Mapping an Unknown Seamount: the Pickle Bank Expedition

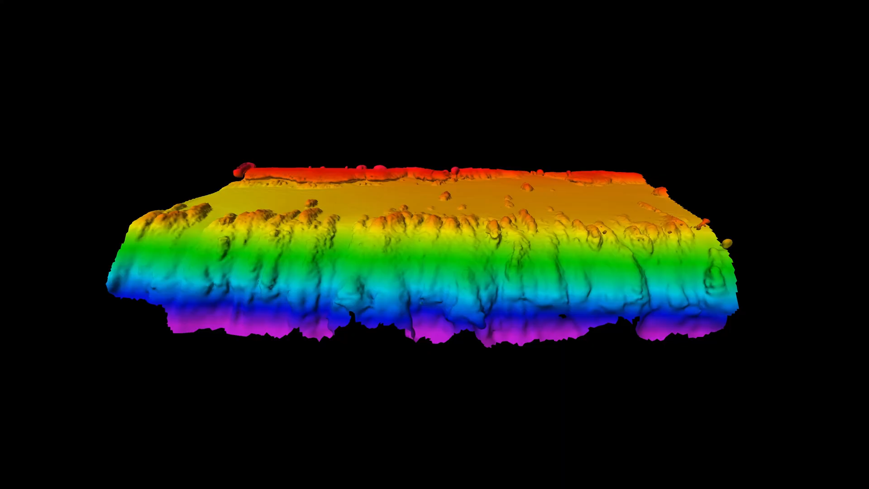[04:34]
on grand cayman this little ledge here is actually
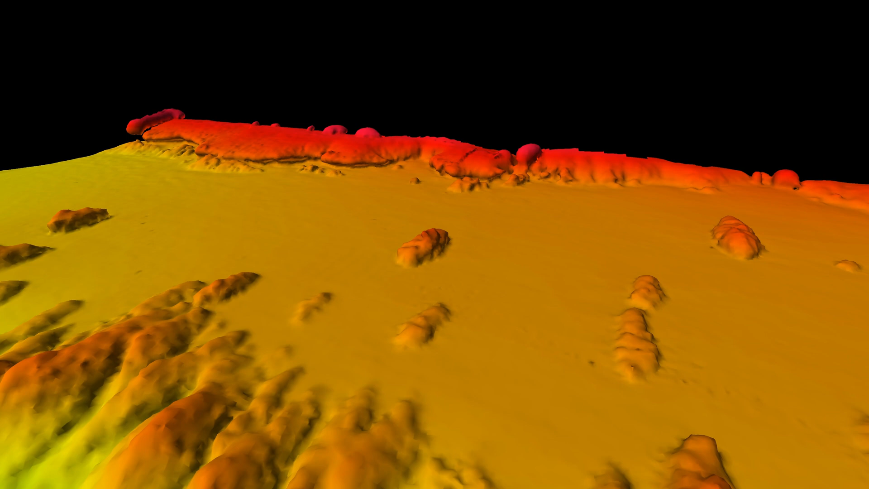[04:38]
where i put the tie gauge but what if we took all this equipment to a place that has never been mapped before
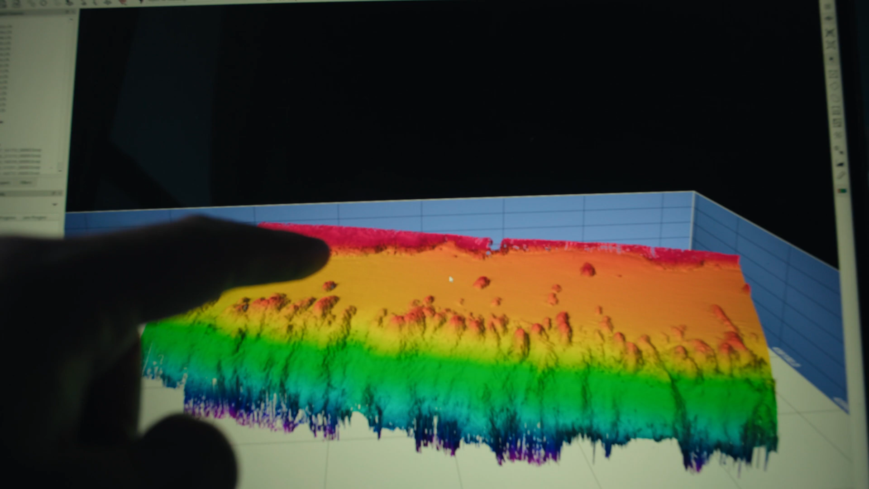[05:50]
here you can actually see the kind of mini wall that drops from about 35 ish to 60 feet up here in the red and yellows and then it hits a sand flat and then there's some sperm groove coral and then it drops off this big wall down to a couple thousand meters which is super
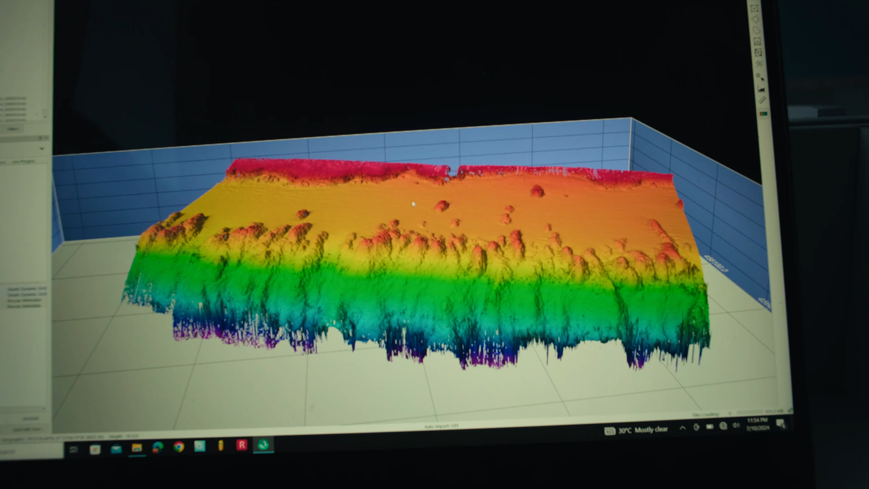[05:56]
cool we can see all of it clear as day with our stuff this gives me lots of hope for what is coming hopefully tomorrow we're going to try and get out to pickle um let's hope the weather cooperates
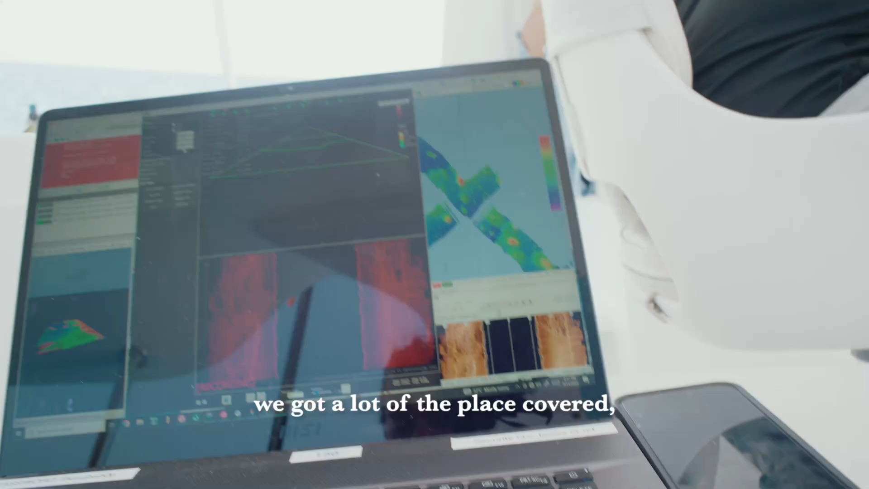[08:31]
We got out to Pickle and got a lot of the place covered, not everything we hoped.
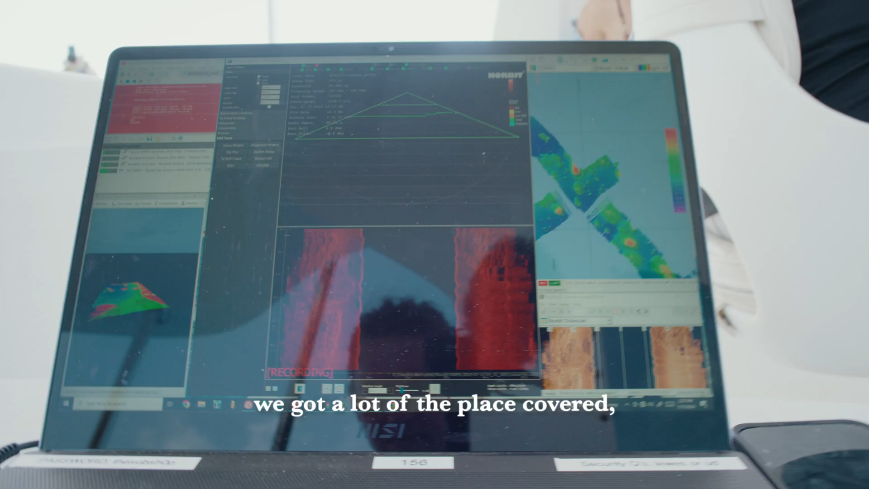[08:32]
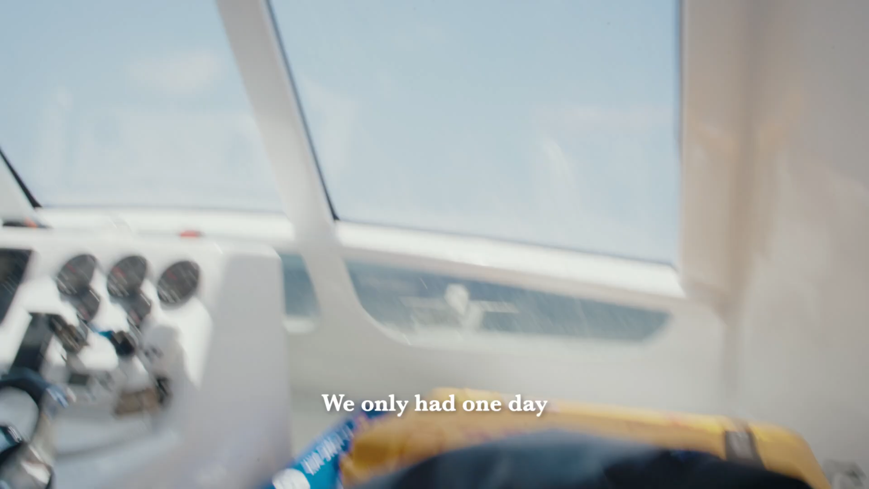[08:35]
We only had one day on site this trip, so we made the most of it.
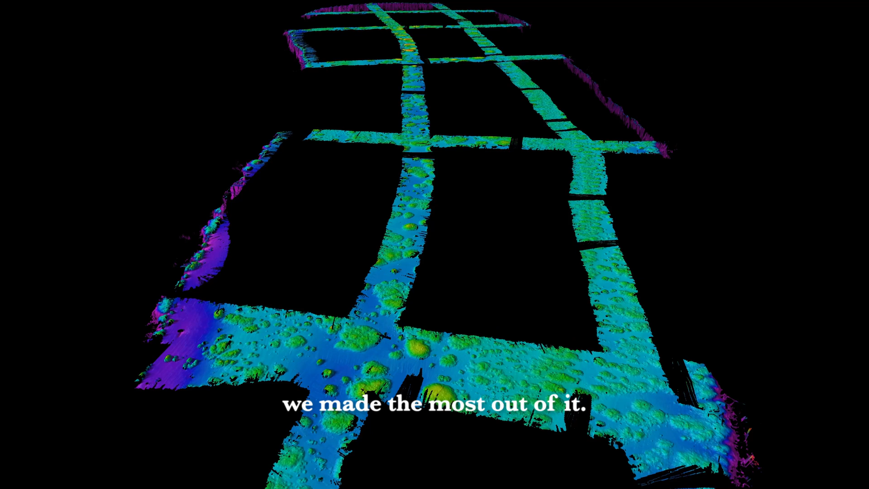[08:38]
We did a couple of kind of transects along and across the seamounts.
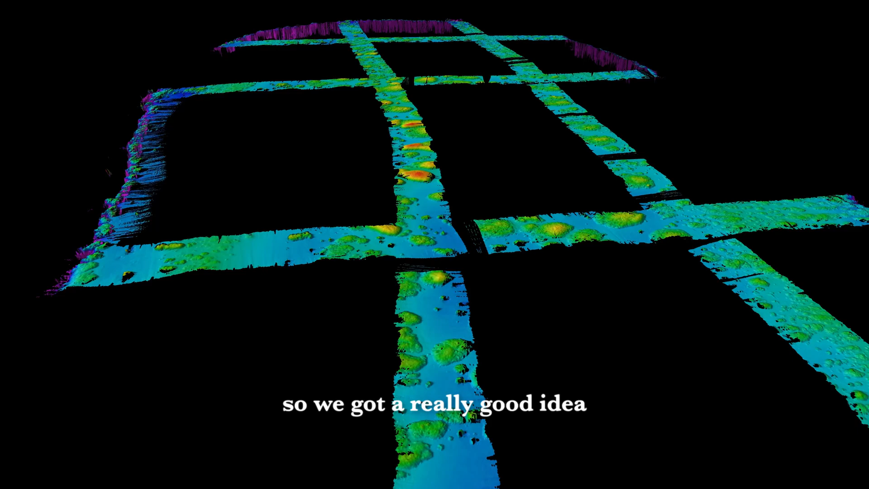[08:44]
We got a really good idea of the shape of it and also kind of what type of relief,
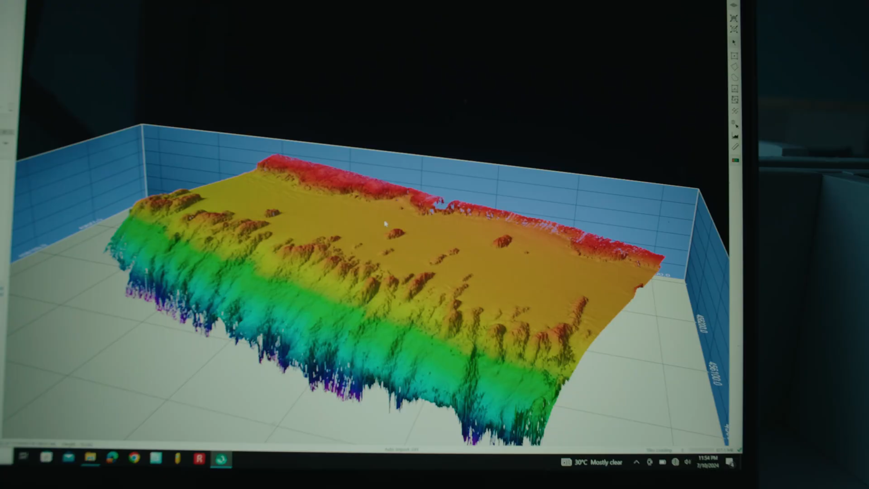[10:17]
Seeing these reefs in our data and being able to,
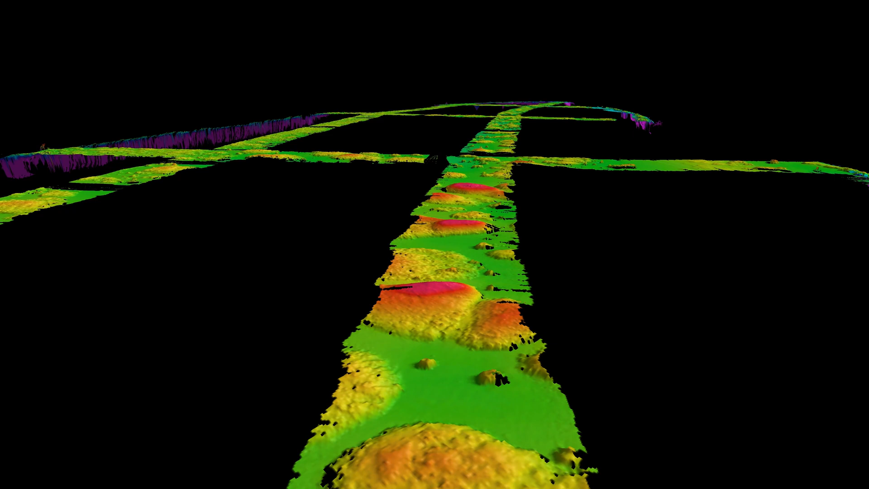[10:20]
like, visualize them in a way that is way broader than the human eye can really see is super powerful.